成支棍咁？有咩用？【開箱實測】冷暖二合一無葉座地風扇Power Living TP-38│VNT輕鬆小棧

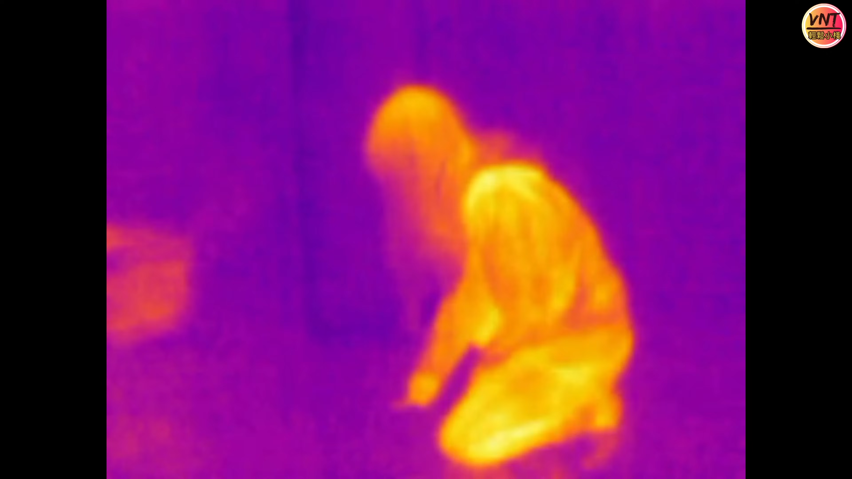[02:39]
官方說可以做到5秒加熱我們用紅外線熱成像而看看
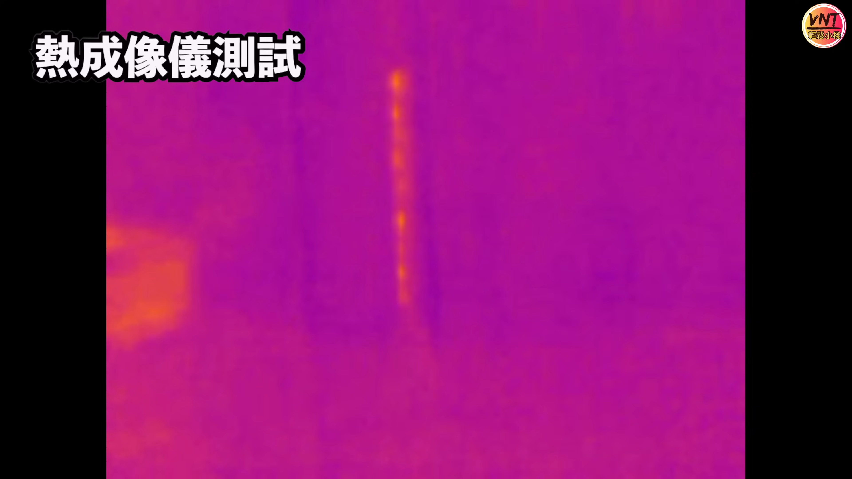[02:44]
可以見到一開機就已經發熱都的確很快整條柱的風口位做到發熱的效果而且見到發熱的速度和熱力都很平均我們試一下用35度的暖風4級的風力看看冰柱溶化的速度